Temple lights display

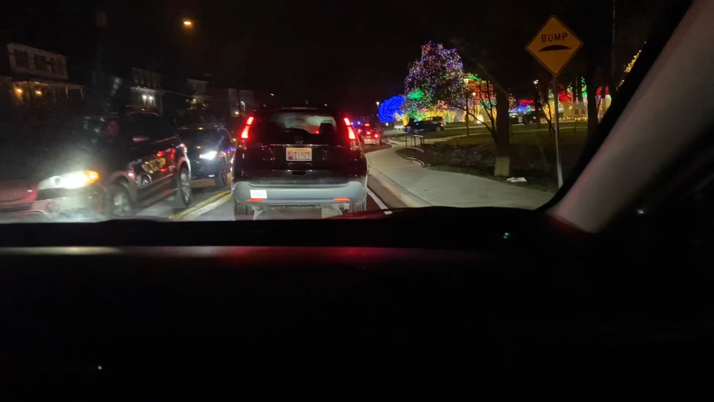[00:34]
so anyways here we are now um and here's what the entrance looks like to the holiday lights um and so i'm just gonna i'm just gonna film this so enjoy the show
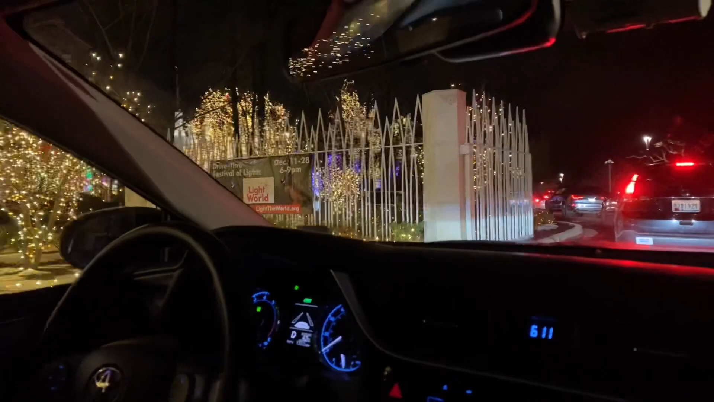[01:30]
it's nice with the snow on the ground too
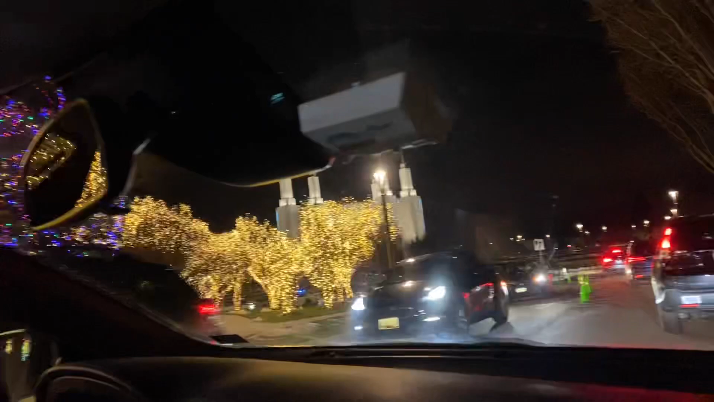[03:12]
and there's the temple right there if there's any lights that are out down we'll go out and fix them and save it